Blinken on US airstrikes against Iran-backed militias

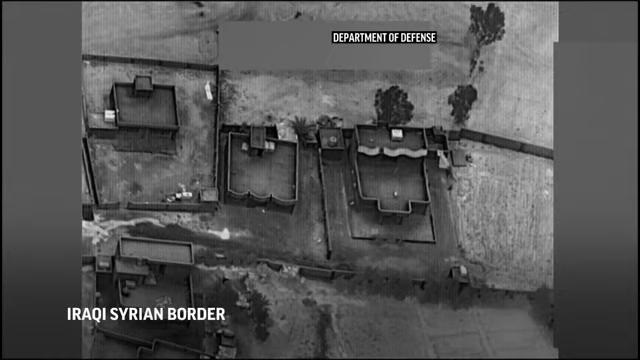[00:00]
MR. With regard to the strike last night, at the President's direction, U.S. military forces conducted airstrikes against facilities used by Iranian-backed militia groups in the Iraq-Syria border region.
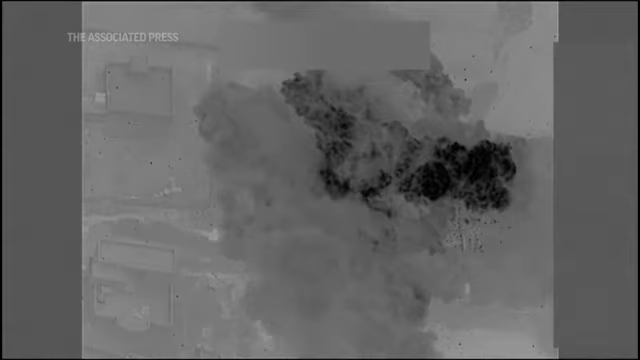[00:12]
They targeted facilities used by groups responsible for recent attacks on U.S. interests in Iraq.